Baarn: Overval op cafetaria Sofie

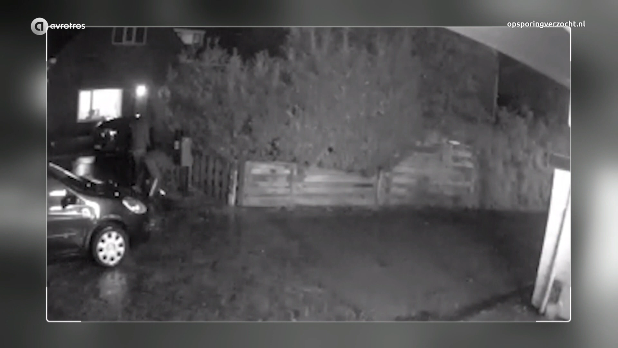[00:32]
Ze staan wat te prutsen, maar lopen weer weg. Waarschijnlijk om deze auto voor te laten gaan. Even later, net na 10e, gaan ze wel recht op hun doel af. Let op het grote mes.
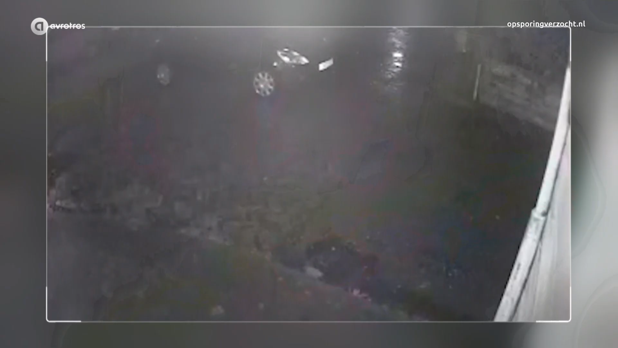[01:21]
Meteen gevolgd door de overvallers met de buit. Nou, je zag dat een beetje gelukkig rende die overvals een andere kant op dan dat jongste zoontje.